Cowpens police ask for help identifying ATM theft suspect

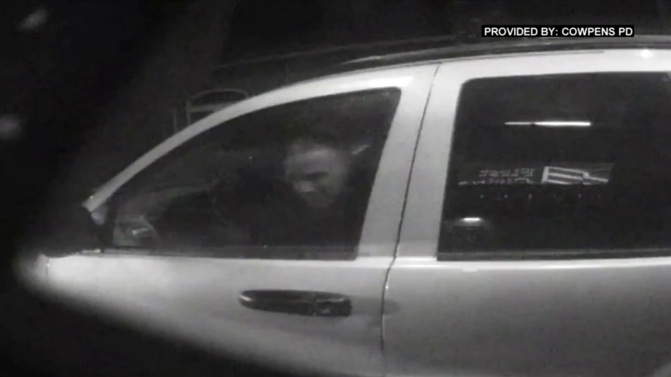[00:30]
Taking a look at some surveillance footage that we were able to get from the police department, they say the suspect did have on a black hoodie. He jumped into a gray SUV and drove off.
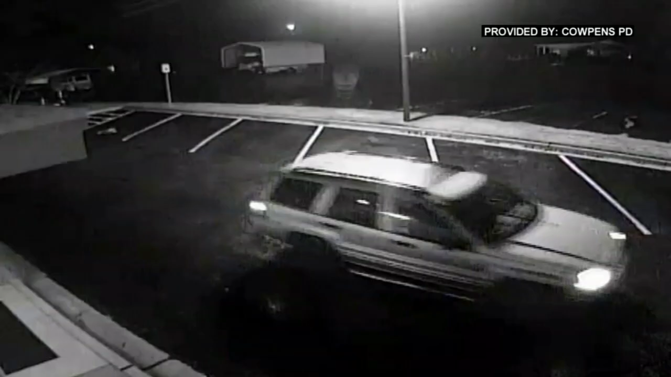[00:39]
After that, this point it turned into a chase.